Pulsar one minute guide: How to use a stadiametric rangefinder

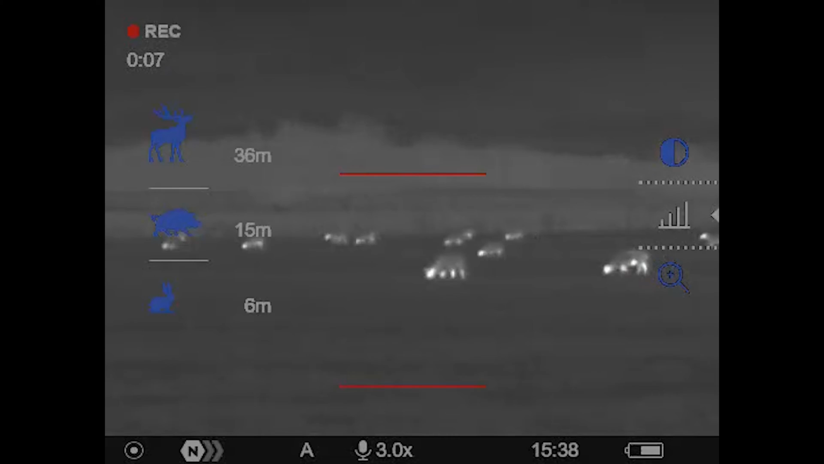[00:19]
On the left, you'll notice there are three animal sizes to measure against, a 1.7m deer, a 0.7m boar and a 0.3m hare. If you've spotted something else, which to be fair here in the UK is going to happen,
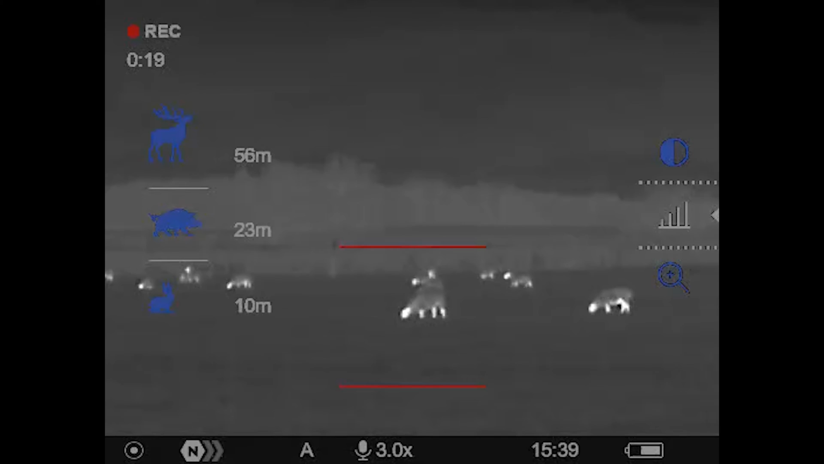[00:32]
use the most similar animal or the difference between the two of them as your guide. As soon as the two red bars appear, you can start adjusting the top one by holding in your up or your down button to measure the animal's height.
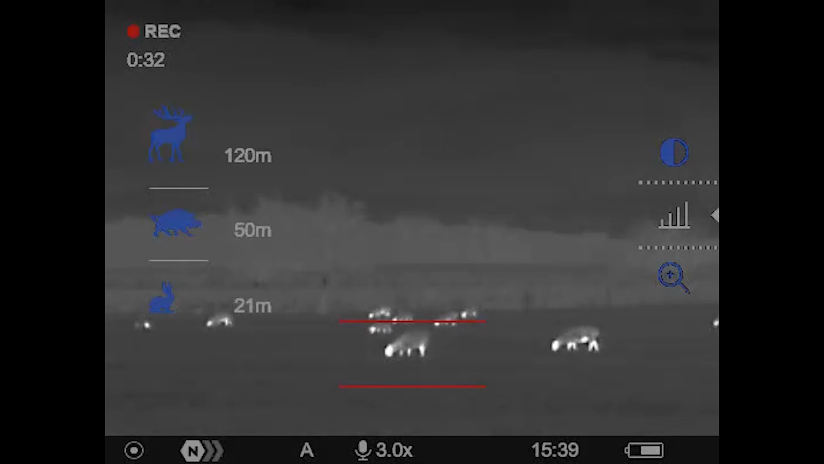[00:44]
You can see the range changes as the bars move together. Our sheep is kind of boar-sized, so we'll go with that measurement, is about 100m away.
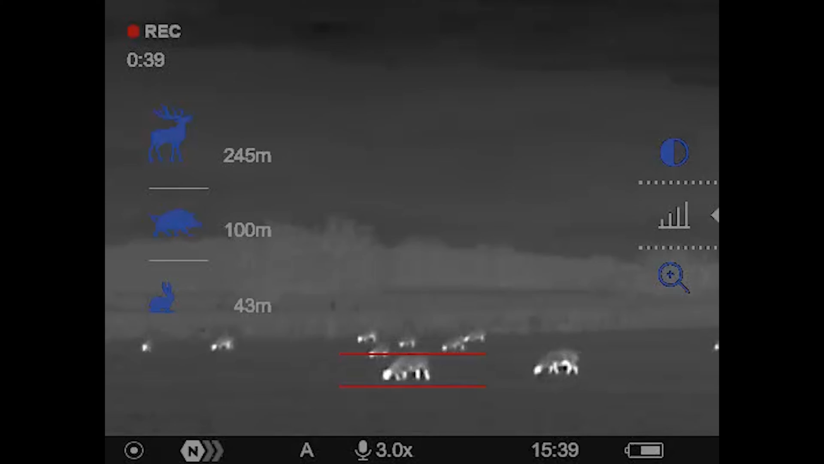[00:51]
Of course, there is a margin of error for how accurately you're able to measure smaller animals especially. But this certainly removes the guesswork.
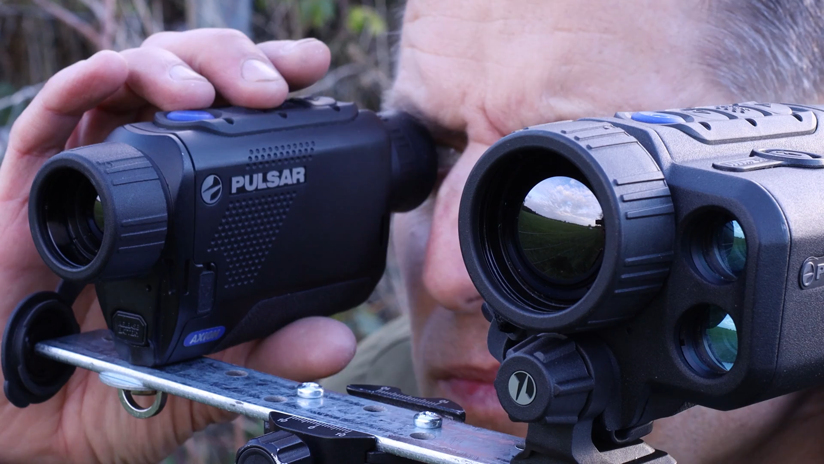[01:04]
To test the accuracy, we pitched the stagiometric rangefinder on the Axion XM30F, against the laser rangefinder on the Axion LRF XG35.
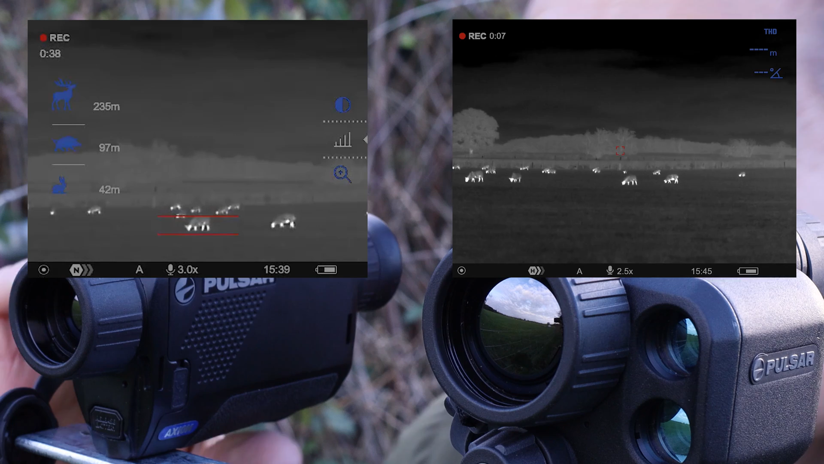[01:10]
And for this example, that's quite impressive. If that was useful, share it, give us a comment or a thumbs up.